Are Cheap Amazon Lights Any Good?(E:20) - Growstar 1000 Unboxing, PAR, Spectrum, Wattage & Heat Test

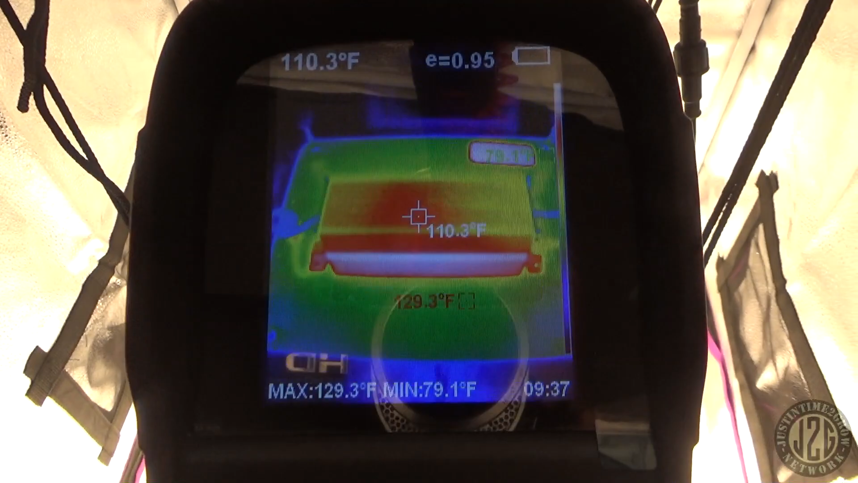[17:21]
On screen: spot 110.3°F, max 129.3°F, min 79.1°F
and take a look at it now this is a shiny surface on
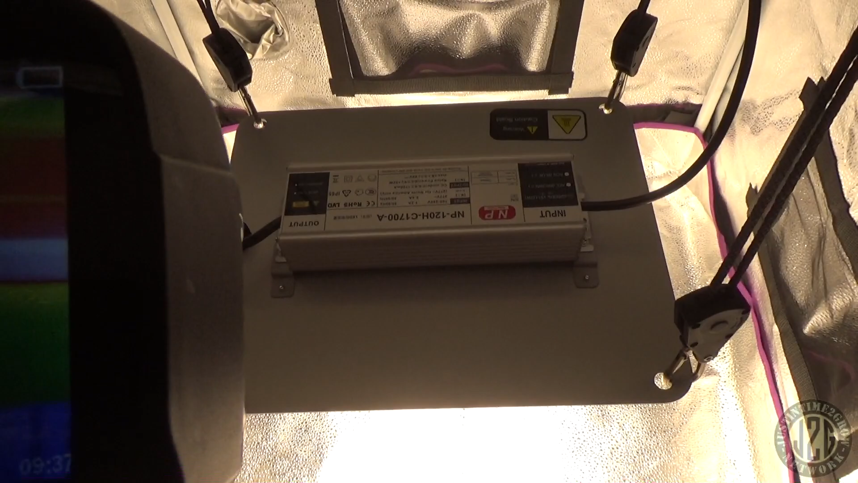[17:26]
the board so it is gonna read much cooler as you can see it's reading like
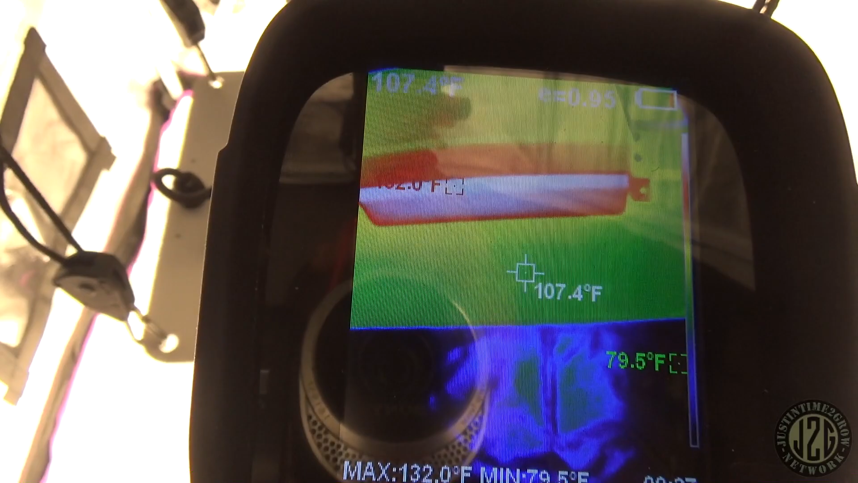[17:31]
On screen: spot 107.4°F, max 132.0°F, min 79.5°F
116 yeah it's definitely not that uh it's reading 131 underneath the driver
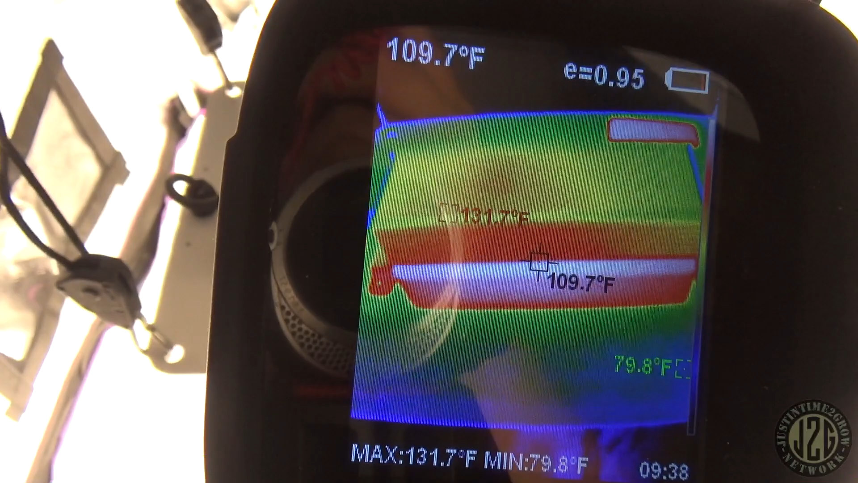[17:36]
On screen: spot 109.7°F, max 131.7°F, min 79.8°F
and then the top of the driver does have a sticker
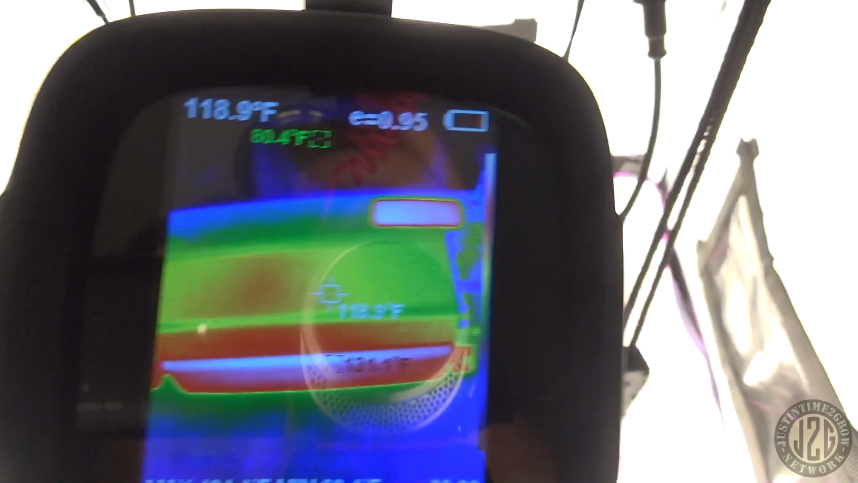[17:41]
On screen: spot 118.9°F
and that's reading 117 the driver doesn't
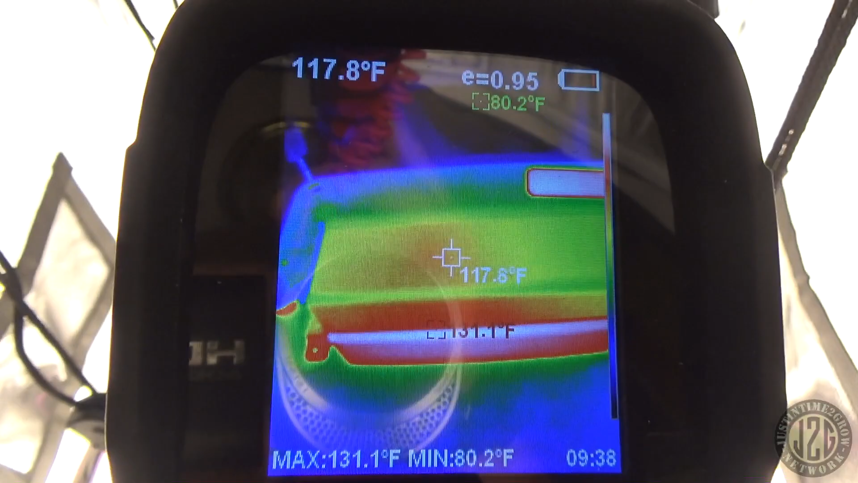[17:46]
On screen: spot 117.8°F, max 131.1°F, min 80.2°F
seem to really be getting that hot just in this one spot here 119
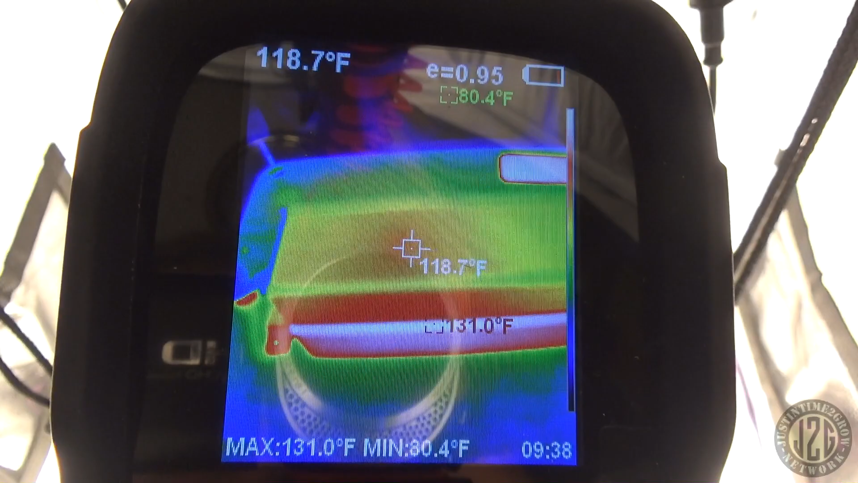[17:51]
On screen: spot 118.7°F, max 131.0°F, min 80.4°F
120 maybe
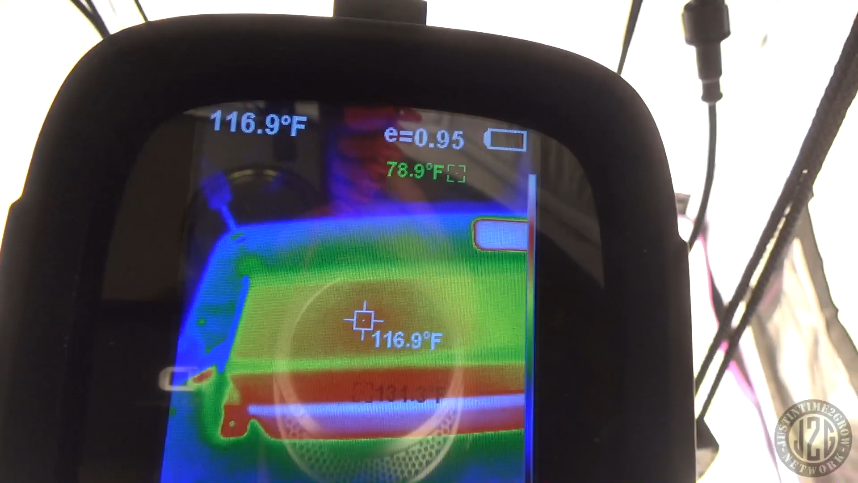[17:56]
On screen: spot 116.9°F
but not too bad the driver's not being worked too hard but the telling part is if we get over here where this sticker is
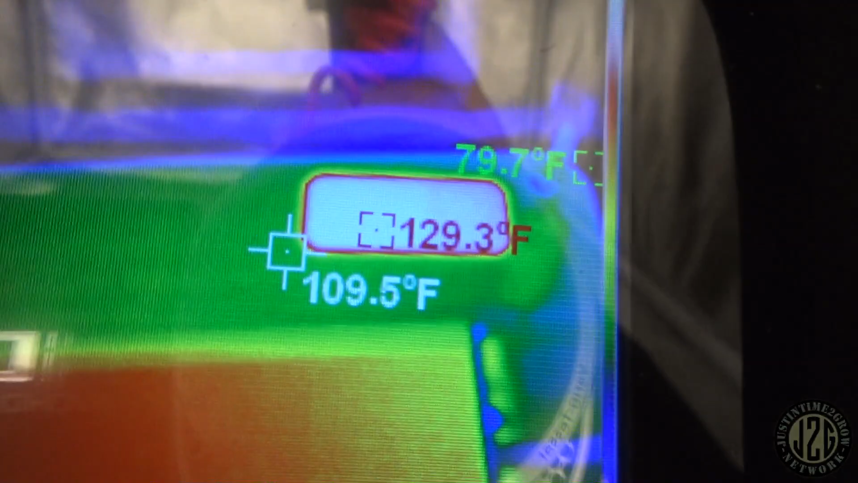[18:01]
On screen: spot 109.5°F, max 129.3°F
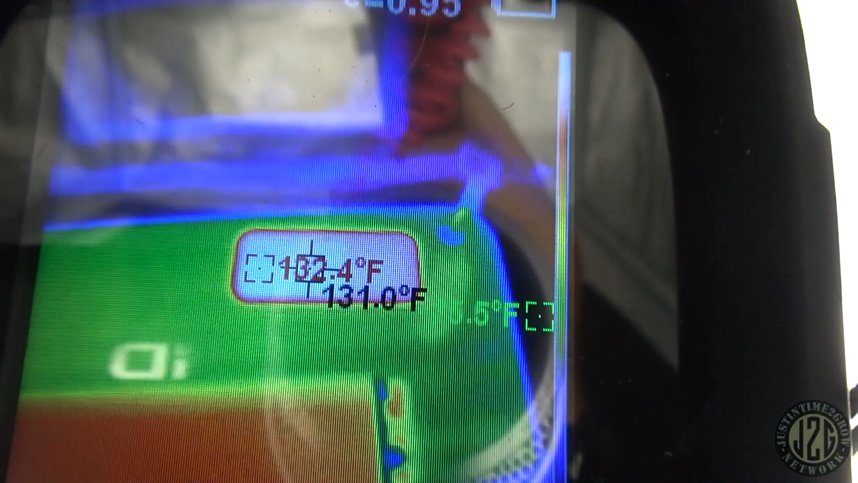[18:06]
132 on the board that's gonna be a much more accurate reading for the board because it's a black sticker
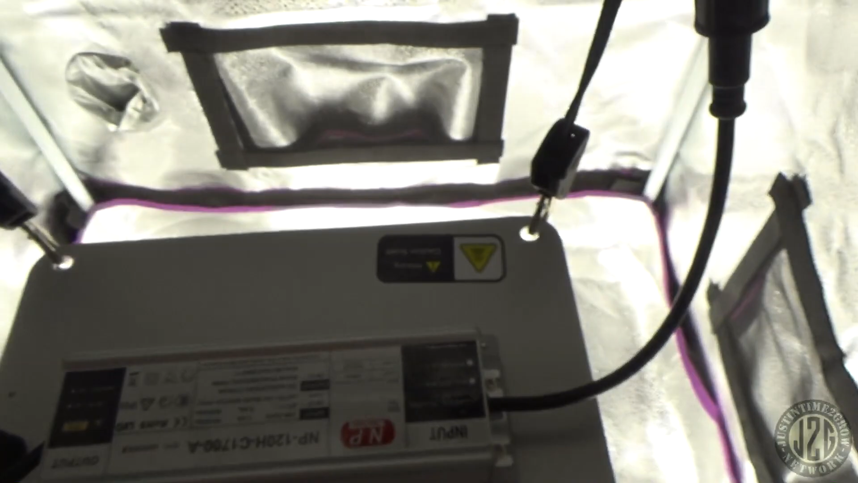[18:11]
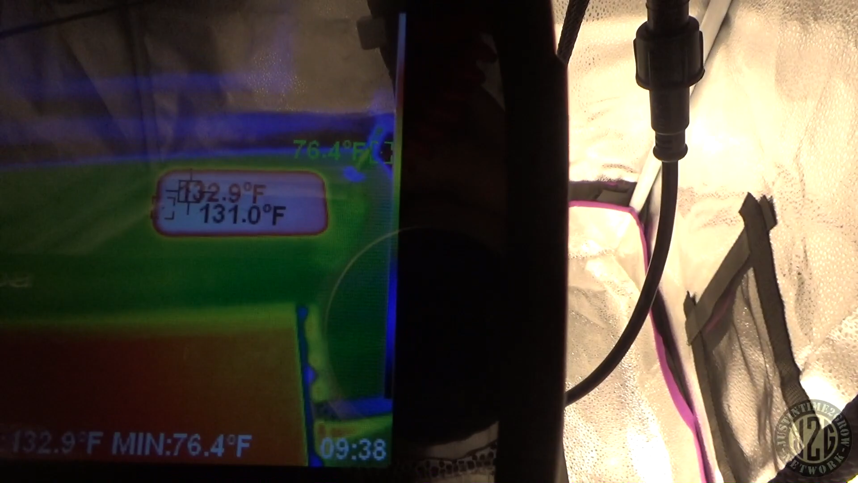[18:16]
On screen: min 76.4°F
so yeah that's one of the hottest boards i've ever tested and it felt like it too even with the hand test